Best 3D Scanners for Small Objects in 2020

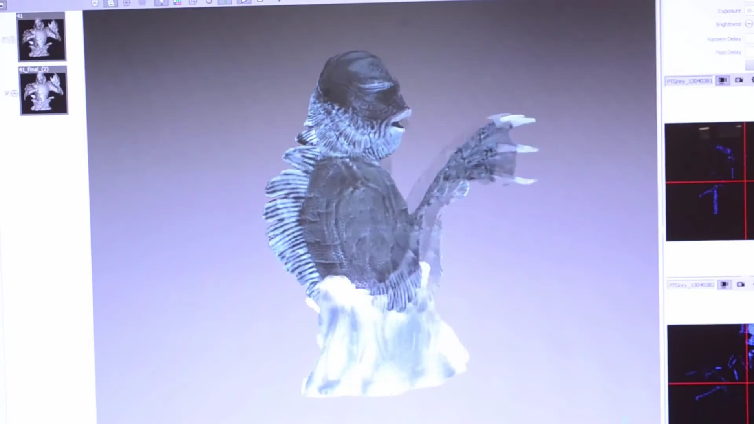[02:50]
meaning that those type of scanners are restricted to the size of the objects they can scan without losing detail and accuracy.